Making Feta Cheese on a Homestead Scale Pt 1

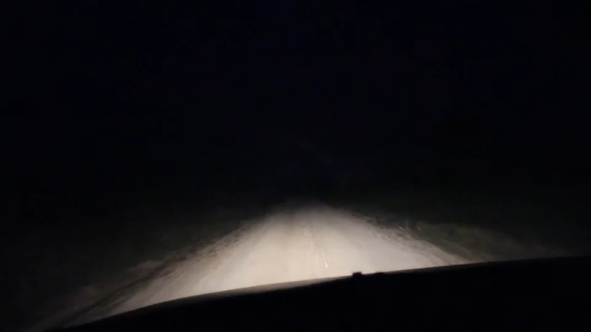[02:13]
It's only like 6.30 or something, and it's already dark, which means winter is coming, and I don't like winter. This is the dairy we're coming up on here. It's the Zimmerman's dairy, a Mennonite family. Oh, and there's a dog over there. Got to watch out for that.